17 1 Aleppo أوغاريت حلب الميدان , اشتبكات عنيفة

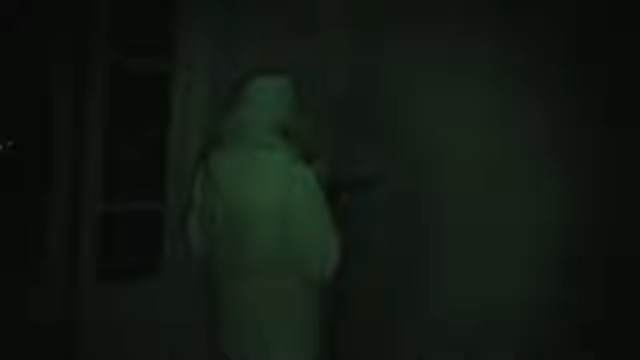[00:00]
الله أكبر الله أكبر. مجاهدي لواء السلطان محمد الفاتح سيد الأنفال، رئيس تحركات الجيش النظامي في حي الميدان. الله أكبر الله أكبر الله أكبر.